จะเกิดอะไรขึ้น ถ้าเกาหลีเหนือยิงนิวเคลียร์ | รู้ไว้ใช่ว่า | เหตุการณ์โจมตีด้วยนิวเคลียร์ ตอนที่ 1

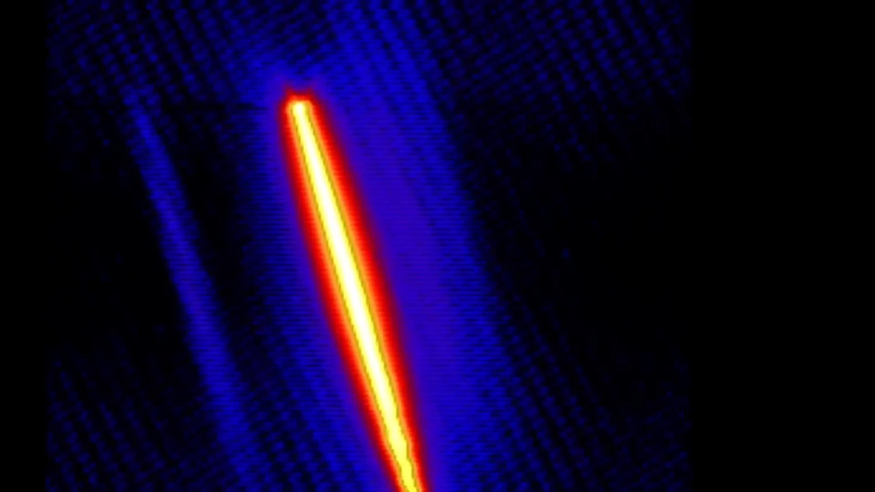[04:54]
ขณะที่จะรวดกำลังพุ่งสู่อากาศด้วยความเร็วเหนือเสียง
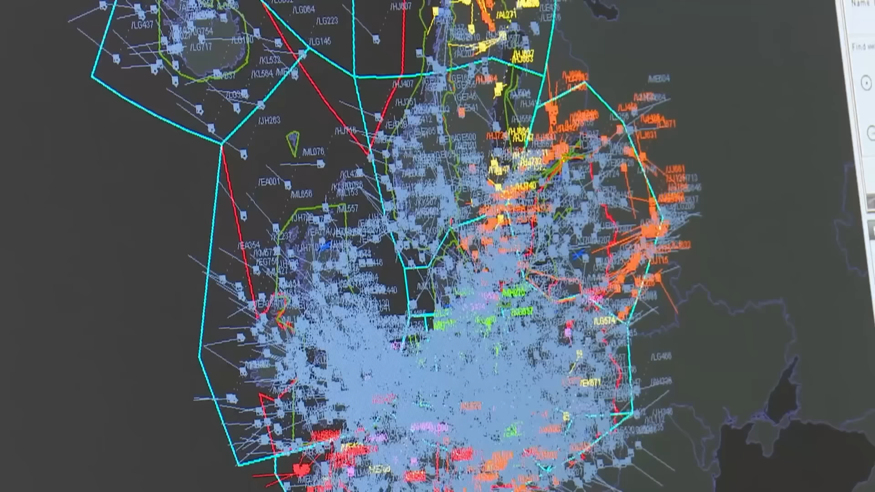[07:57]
อย่างไรก็ตามสิ่งที่ระบบทั้งหมดจะทำได้คือติดตามและรวมรวมข้อมูลซึ่งจะช่วยระบุว่าข